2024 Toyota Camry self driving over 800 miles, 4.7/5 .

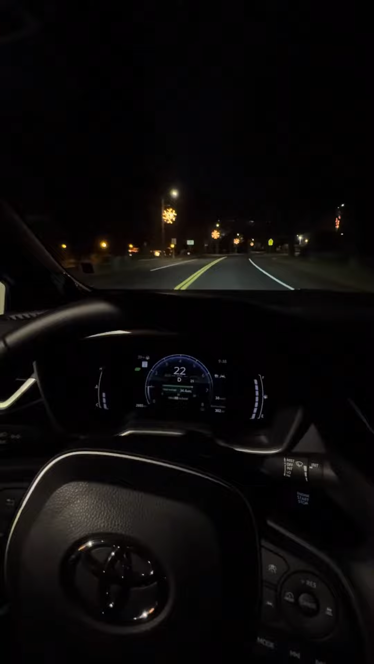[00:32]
So what we're going to do here is we're going to test the cruise
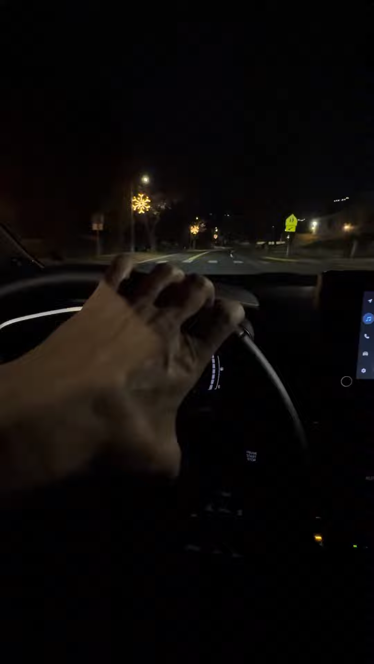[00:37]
control and the lane assist, which I just, I just push the buttons.
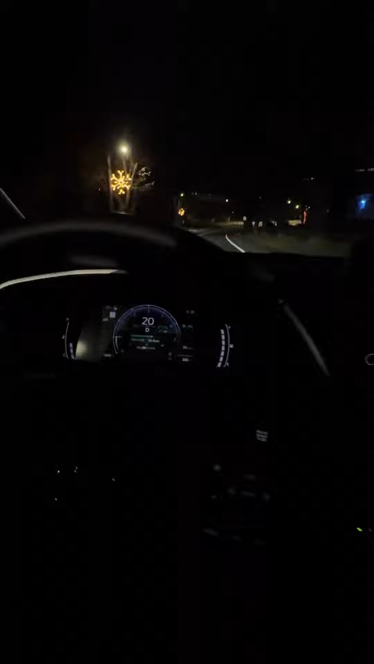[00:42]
That's the two green buttons over here.
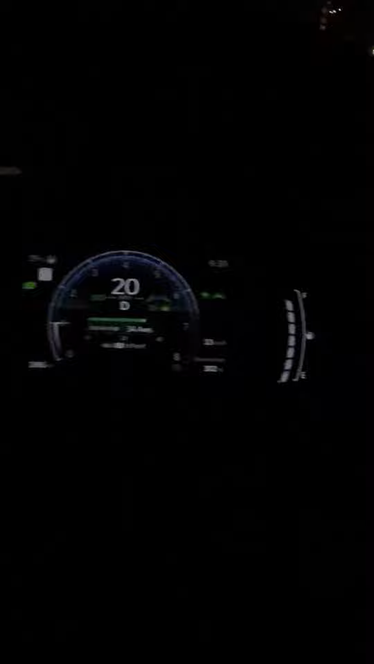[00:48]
So the speed limit is actually 30, and the lane assist is on, and it's basically chugging us up this hill here. I'm not going to turn the wheel.
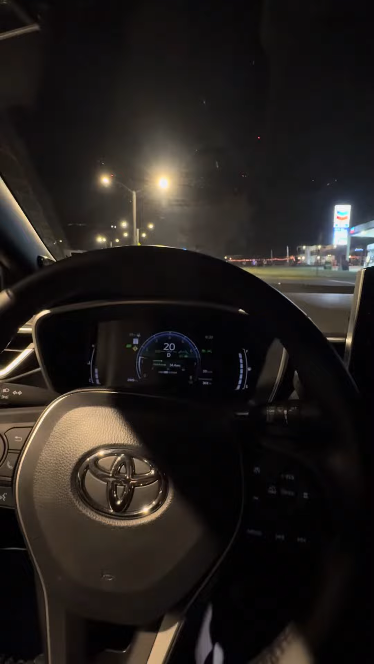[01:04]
You do have to put a little pressure on the wheel, but as you can see, it's kind of turning on its own. Here's my hand. It does want pressure. Even if I, like, tap it,
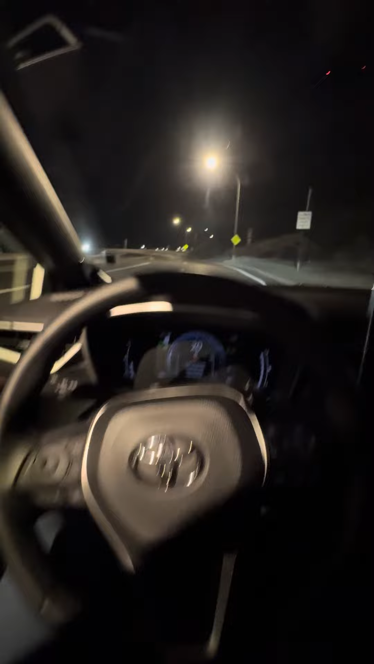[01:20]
you can see that it just, I'm not sure where the cameras are on this car, but it was just beeping because I was not touching the wheel.
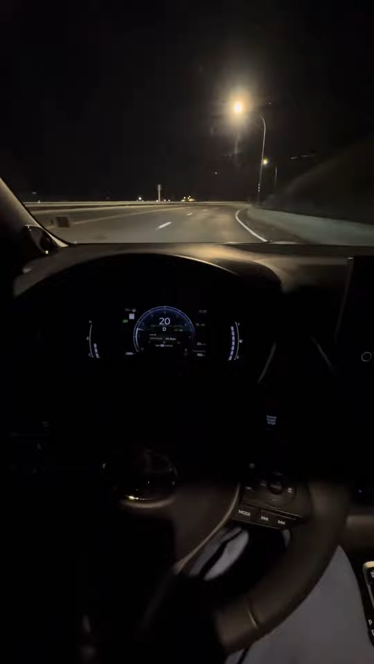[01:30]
But as long as you keep a little pressure on the wheel, the car will steer itself for the most part.
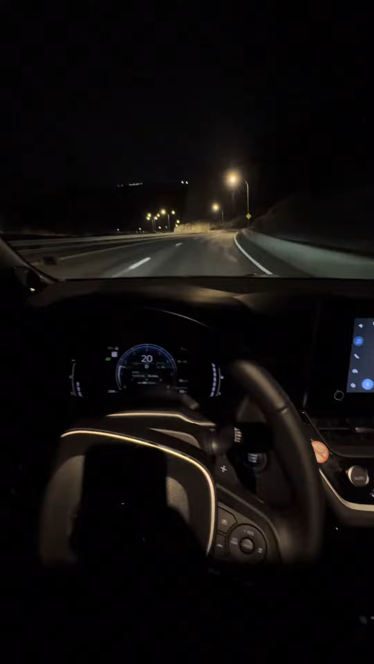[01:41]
And to be honest with you, I have probably traveled 400 miles like this, 500 miles on this new Camry. Toyota really did, really did good. I mean, look, my hands, it wants to,
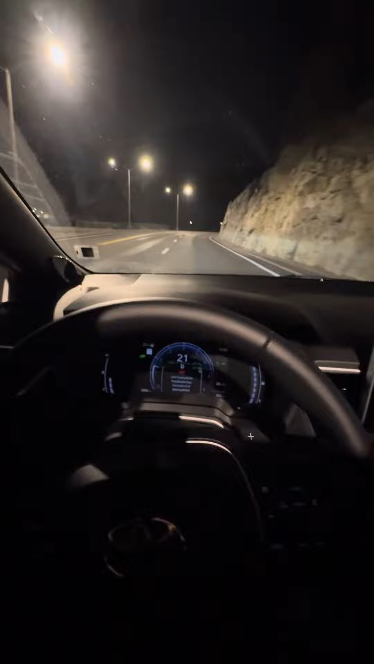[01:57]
it wants to know you're, you're still with it with a hand, but it steers, it steers. I mean, I do this in the daytime, but it's pretty amazing technology.